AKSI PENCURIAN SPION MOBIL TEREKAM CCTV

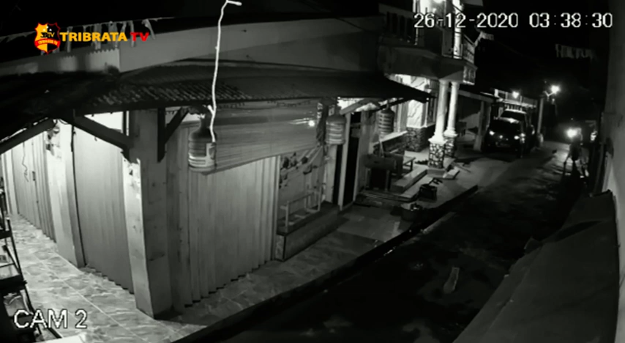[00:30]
Menurut hasil rekaman CCTV, pencuri ini berjumlah lima orang yang menggunakan dua sepeda motor dan semua pelaku menutupi kepalanya dengan jaket dan juga topi agar tidak terlihat CCTV.